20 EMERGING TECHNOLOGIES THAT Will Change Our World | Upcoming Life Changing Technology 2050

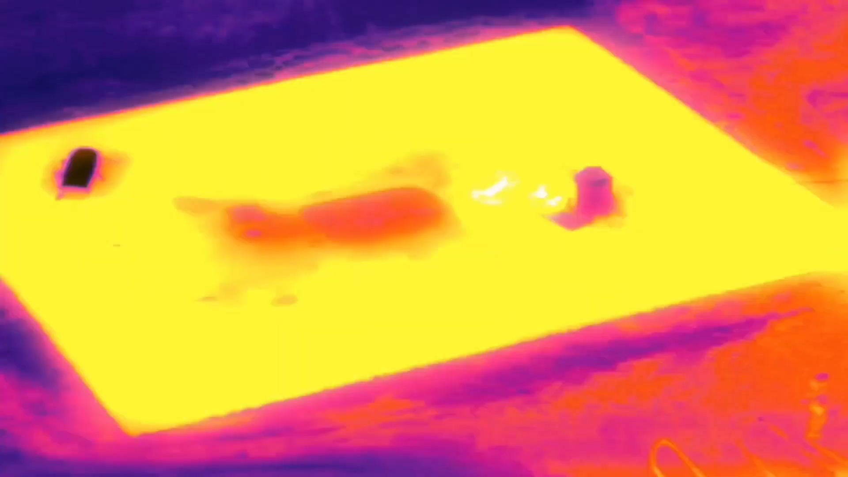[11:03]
providing a thermal resolution of 320 by 256 pixels at 30 frames per second,
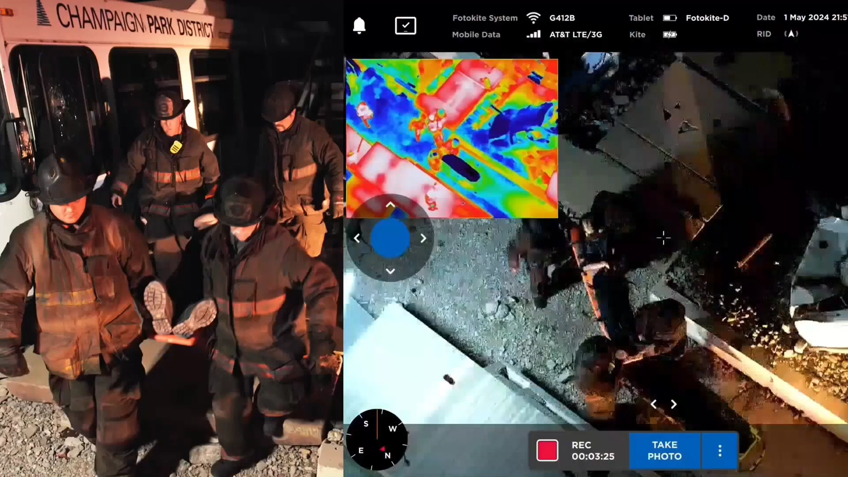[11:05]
and RGB resolution of 720 pixels with a five-times digital zoom.